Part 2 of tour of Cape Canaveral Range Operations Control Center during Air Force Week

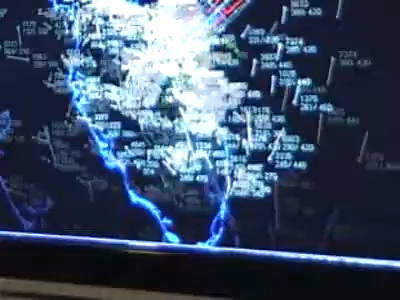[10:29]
And as I close in, and you can see our areas that we're concerned about right along the Cape here, there's our launch pads.
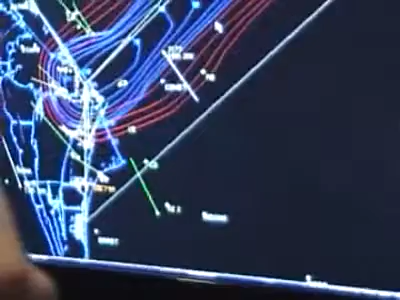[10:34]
Just a little bit fewer aircraft because we have restricted airspace that's active all the time.
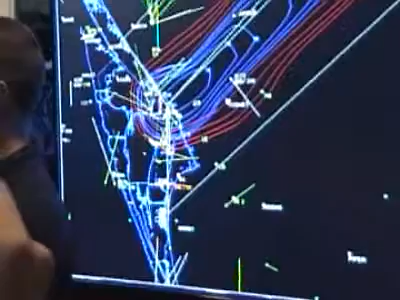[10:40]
But that restricted airspace grows on launch day, and we'll clear even more aircraft out.
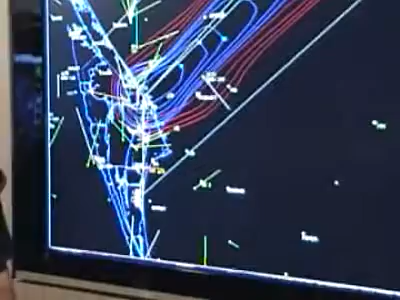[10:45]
We have a scheduling department down the hall.
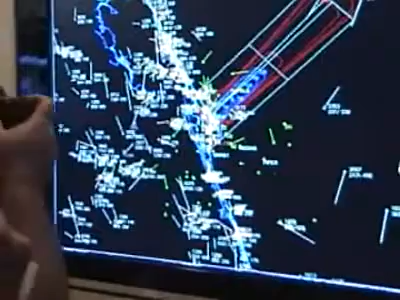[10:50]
They're very good at coordinating with the FAA, being able to close off this area. We sent out a notice to airmen. We also, through the scheduling department,
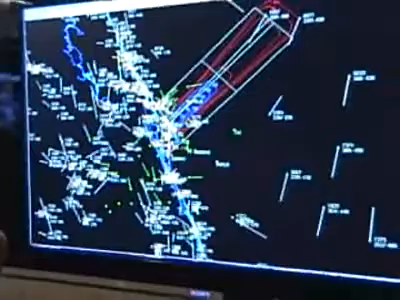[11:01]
sent out a notice to mariners to let them know that we would prefer for them not to be in this area on launch day. Most cases, everybody complies very nicely. They understand what we're trying to do here. We're trying to keep them safe, and we're trying to get the missile to be as safe as possible.
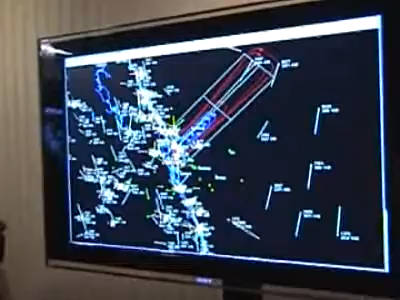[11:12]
And that's our whole priority here is safety, is to make sure the public is safe on the day of launch.